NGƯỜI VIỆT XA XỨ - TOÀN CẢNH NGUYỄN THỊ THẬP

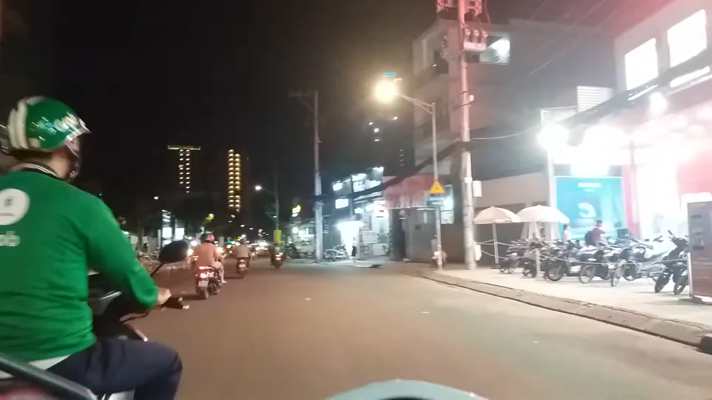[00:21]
Này có một cái chi nhánh đường Nguyễn Thị Thập quận 7. Cái đường chi nhánh chính của nó là ở trụ sở chính là ở Trần Hưng Đạo á. À, đây có cháu ở Singapore, một con cháu mà là thời thượng ở Sài Gòn mình thời gian gần đây. Đây có quán ốc nè, rồi có trà sữa sinh tố nè, Kim Tiền Vũ.
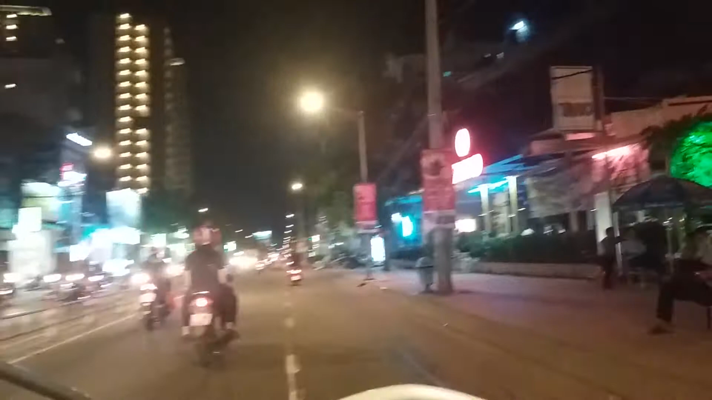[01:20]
Hôm nay là triều cường đó quý bác, cho nên những chỗ nào mà đường mà thấp là nước sẽ ngập lên. May là đường với thì thập này là nó nâng cấp lên rồi. Phía trước có khu dân cư cao cấp kìa. Ở đây có khu căn hộ đẳng cấp 5 sao. Phía bên kia thì nó có cái chung cư, phía dưới là siêu thị Big C đó.
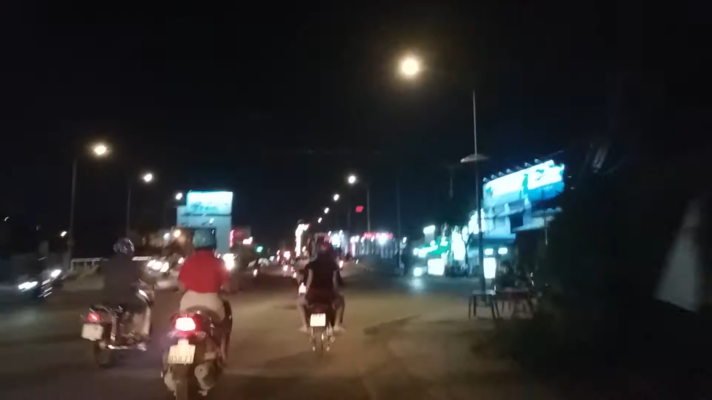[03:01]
Chúng ta sẽ qua một cái cầu, đây là cái cầu nhỏ thôi, có tên là cầu Đa Khoa. Từ lên cầu Đa Khoa thì chúng ta thấy là dưới là đường Nguyễn Văn Linh, phía bên kia đường là có siêu thị điện máy Thiên Hòa, rồi có karaoke là chữ đọc không rõ, có một cái quán cà phê rất là đẹp.
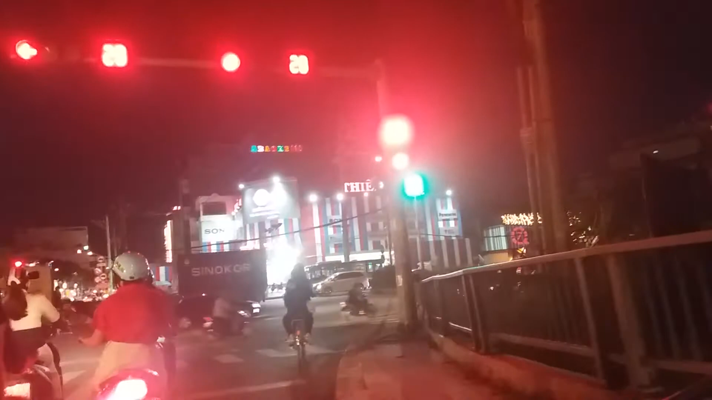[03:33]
Phía bên kia có hội chứng Nam Giang Ngọc Dũng.
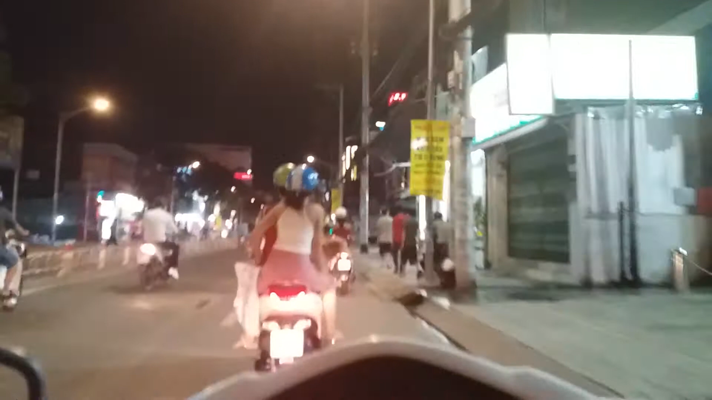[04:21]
Có karaoke 110, quán karaoke rất là lớn.
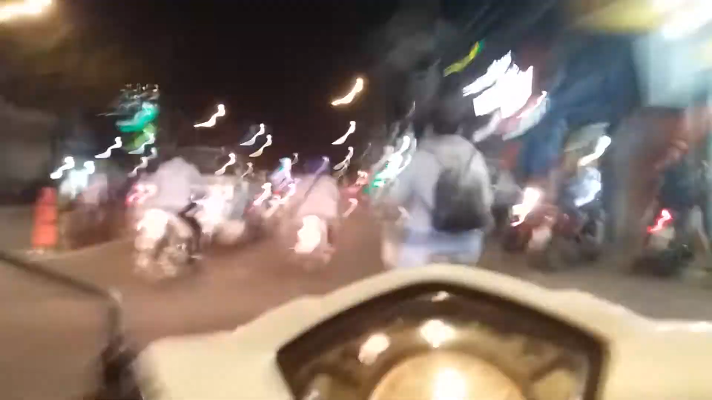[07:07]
Áo dài hàng, mà áo dài rất là đẹp. Rồi có Suno, Suno là giày túi sách rồi các bác. Kissy là quần áo phụ nữ đầm vái. Đồ gỗ Quỳnh Đức, Quỳnh Phúc, Cháo Lòng Hà Nội. Đây cháo nè, màn cửa nè,
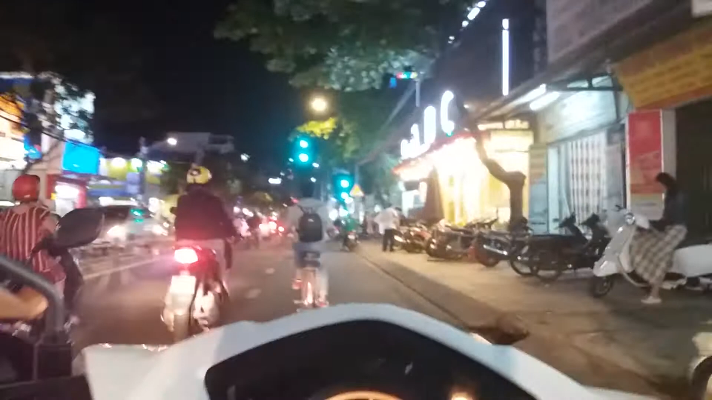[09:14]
Đây có ABC Bakery, là tiệm bánh ABC. Rồi phía bên kia là có Viễn Thông A, là bán điện thoại di động, smartphone. Đây có Tâm Ký, là bán mì xào, nuôi xào, đây là quán ăn. Đông lắm, quán ăn rất là đông. Rồi lịch sự. Rồi bên kia đường thì có quán nướng Con Bò Cười. Thiết kế nội thất, thi công.
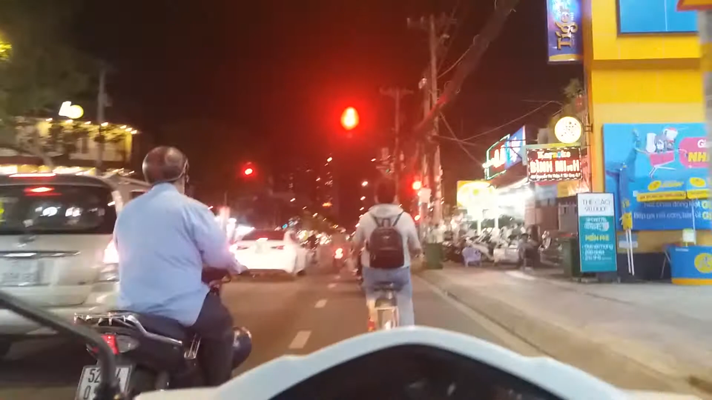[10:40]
Quý quán mình mua đồ salon được, ghế salon rồi đó, ra đây mua thấy sang trọng lắm. Ở đây có quán 4.4, quán cũng lẩu dê, thấy cũng đông.
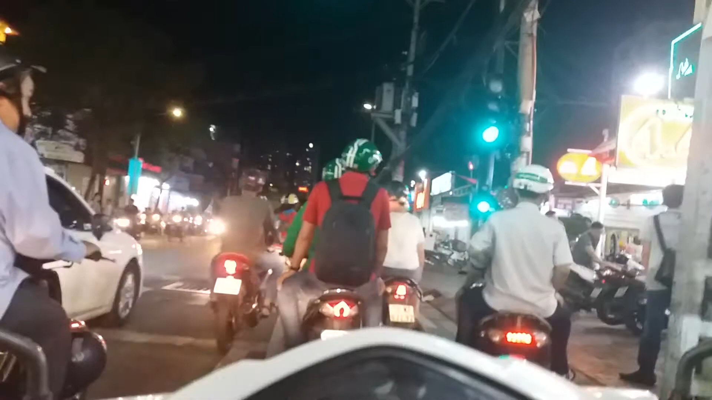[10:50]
Rồi bên kia đường thì có cái quán nữa là cái quán 404 nha,
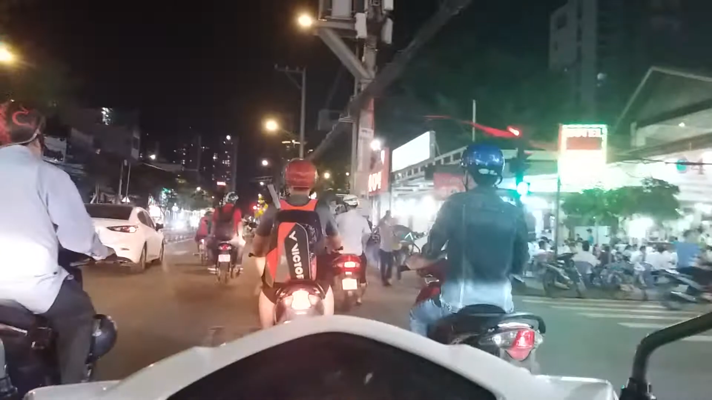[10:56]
một quán 4.4 rồi một quán 404. Rồi Bằng Lăng quán, rồi quán cà phê Bằng Lăng.
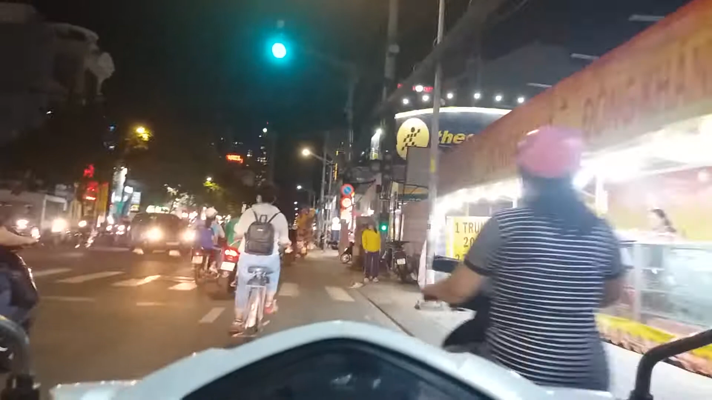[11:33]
Khu vực này thì có bán đá hoa cương, đá hoa cương thì rất là chắc nữa, nặng lắm. Đây có Bibomat là bán đồ cho trẻ sơ sinh.
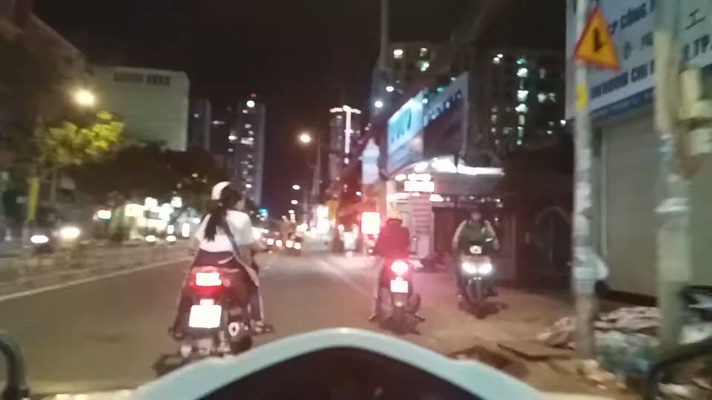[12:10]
Thế giới VIP Đại Hùng, hơn 150 sản phẩm. Rồi đây là có nhà hàng chay
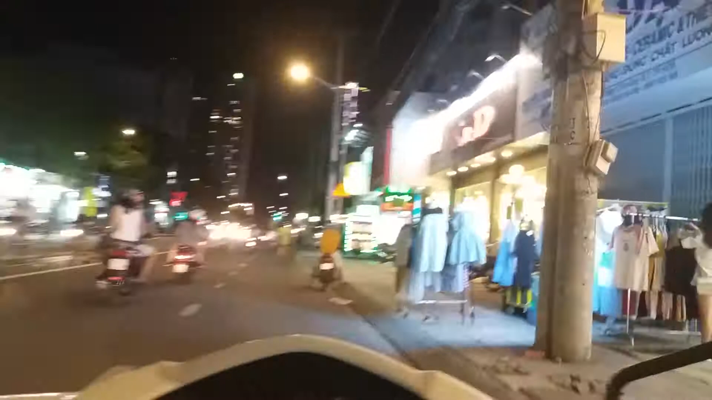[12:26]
Âu Lạc. Rồi xông hơi, sẵn bóp, phở. Đây có kem tự chọn nè, có hai lớp kem nè.
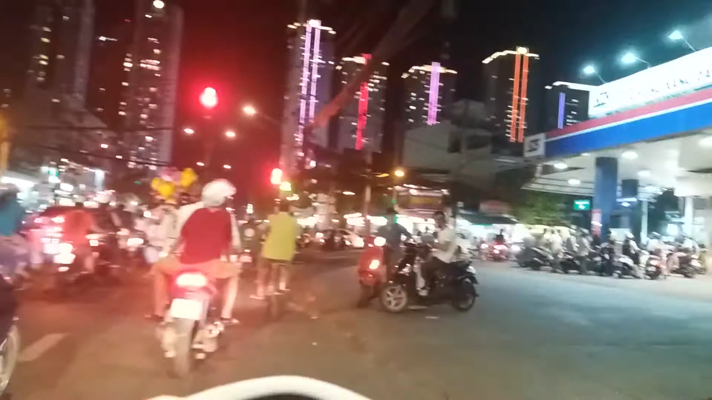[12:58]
Đây có cây xăng, từ phía trước là được Lê Văn Lương.
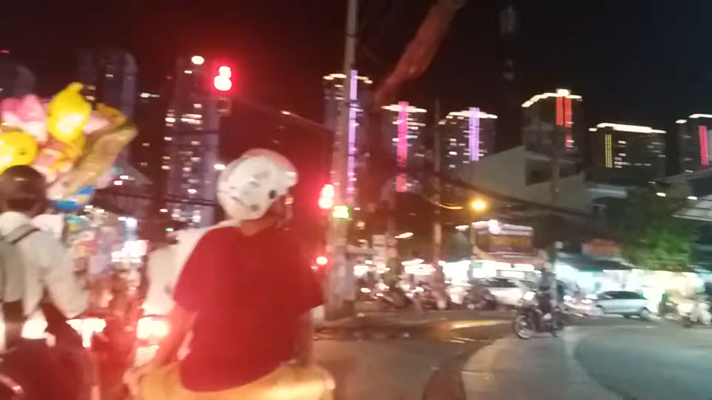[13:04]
À, bây giờ chúng ta đi tiếp nha. Đây là có một cô gái mà áo dạ hội đi ngoài đường,
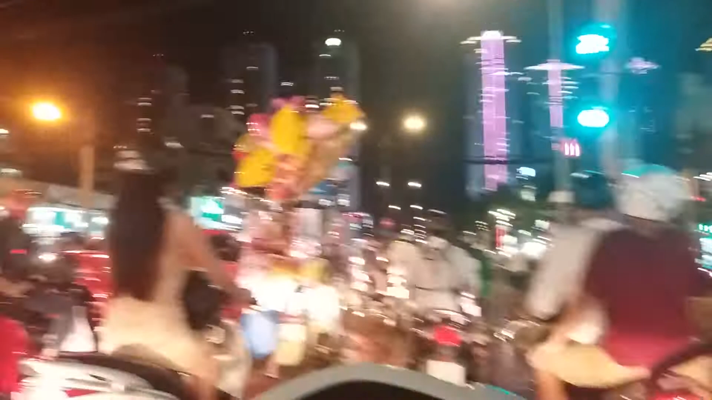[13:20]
rất đẹp, thở nguyên cái lưng.
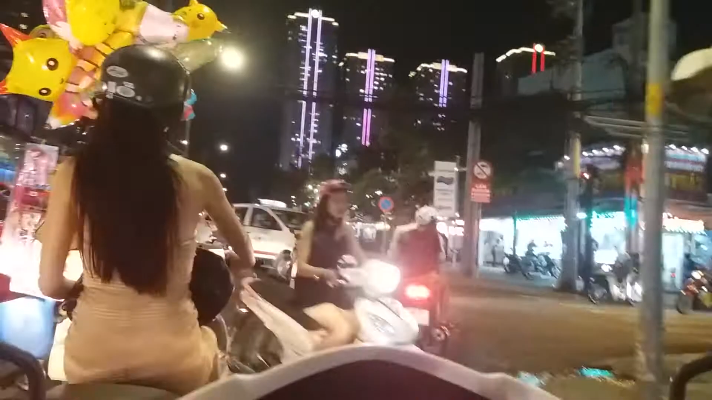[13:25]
Rồi tiếp theo chúng ta có gì đây, cái khu phố này là ăn uống nè,
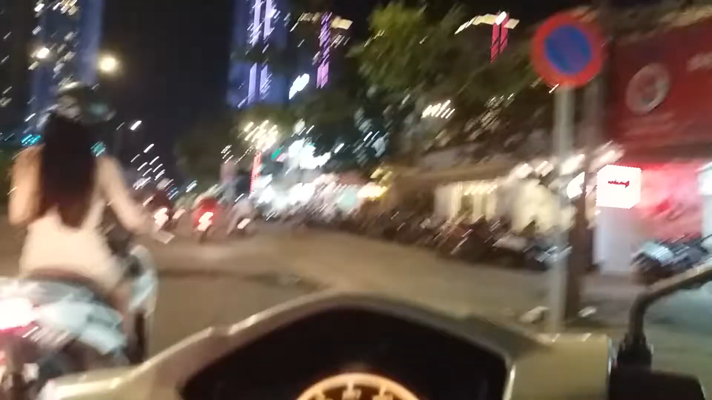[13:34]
Visual Coffee, cà mì quán Phú Hội, rồi quán Triều Tường, quán Bình, quán gà ta, tấp nập quá.
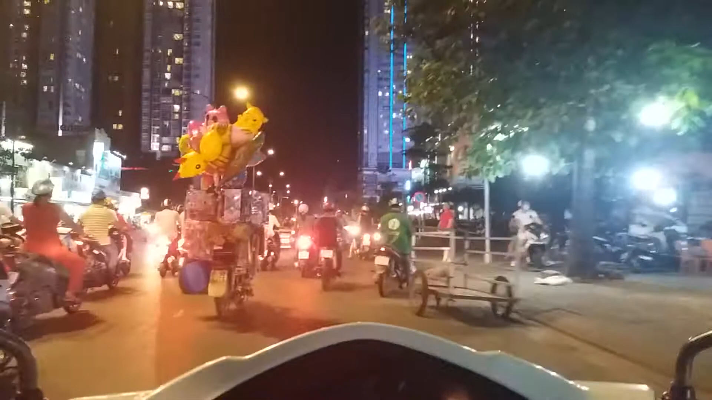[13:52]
Bên kia là có lóc thịt mắt.
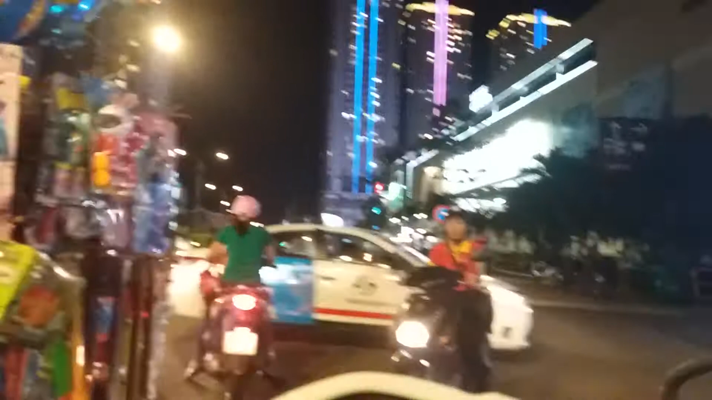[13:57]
Thị Lotte, rồi có đọc chiếu phim Lotte Seminar. Đối diện Lotte là có rất là nhiều quán lề đường, quán ăn lề đường đúng không bác, ẩm thực đường phố á. Rồi cảm ơn quý các bác đã xem video về cái con đường Nguyễn Thị Thập.
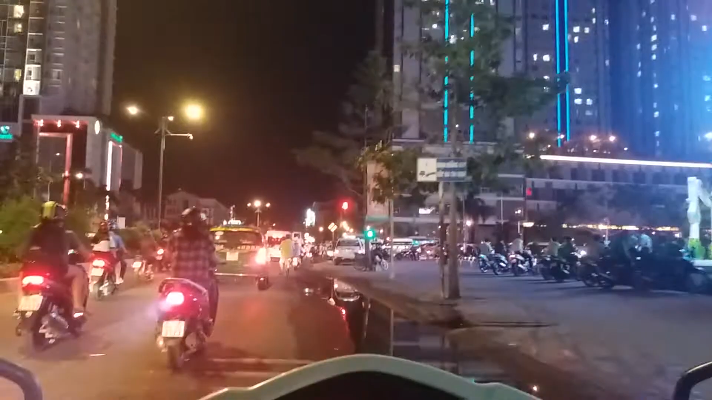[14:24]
Đây là toàn cảnh con đường Nguyễn Thị Thập, rất vui khi quý cô bác mình dành thời gian xem và chia sẻ cho nhiều người biết.